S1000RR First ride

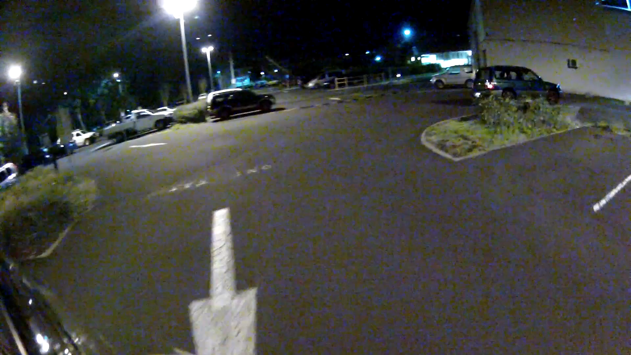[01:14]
So, we're going well. Ooh! I'm testing limits of grip now. Can I get the knee down? Wheeee! Oh God!
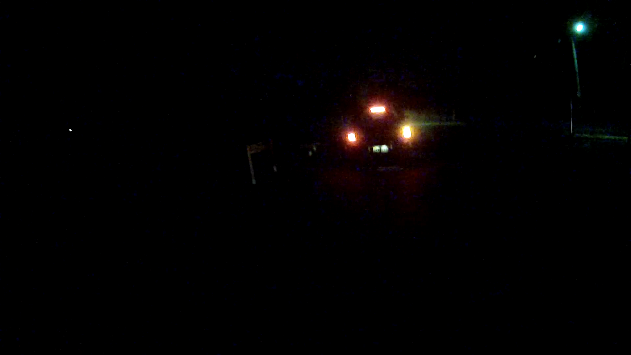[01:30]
Oh God, how do I... How do I things? Oh shit! Where's the blinker? Fuckin'... Oh, it was there the whole time. Seriously, who would trust me with this thing? Why would anybody let me do this? Oh, it's got heated hand grips! Oh! Oh! Heated hand grips! Yeah! Oh, that's rad! Oh!
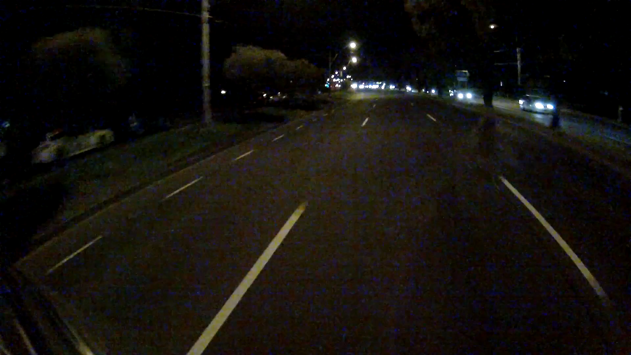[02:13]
Holy shit! Ha ha! Wow! Wow, this thing's a hoot! I don't know what mode this is in at the moment. Slick mode?! I'm in slick mode?! Oh God! Who the fuck trusted me with this in slick mode? Woo!
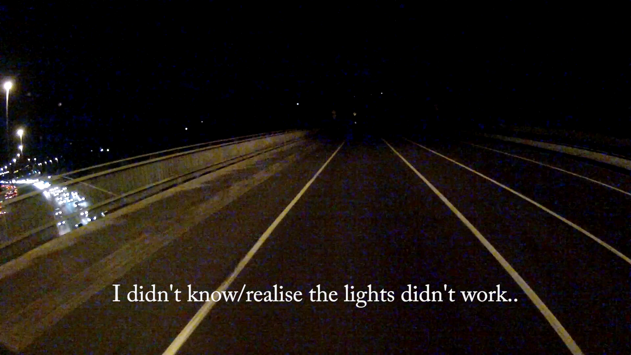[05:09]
Dear BMW, get better lights! These are terrible! Are they even on? They're not.